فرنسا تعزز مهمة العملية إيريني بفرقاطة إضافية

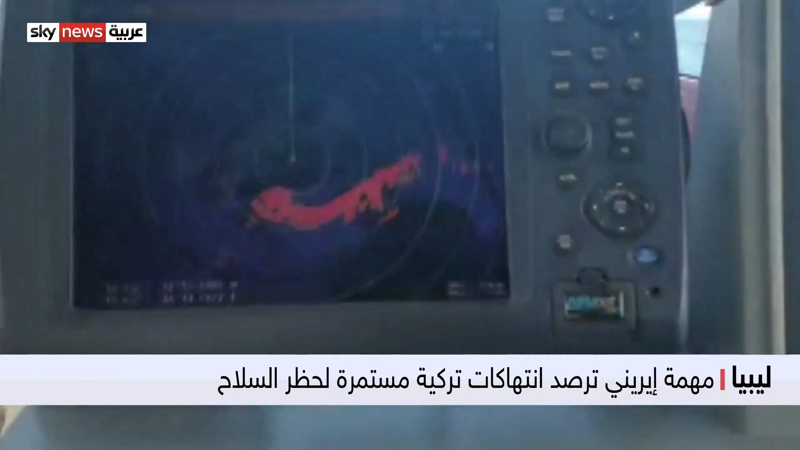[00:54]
سفينة شحن تركية محملة بالأسلحة والذخائر حاولت السفينة اليونانية اعتراضها إلا أنها كانت محمية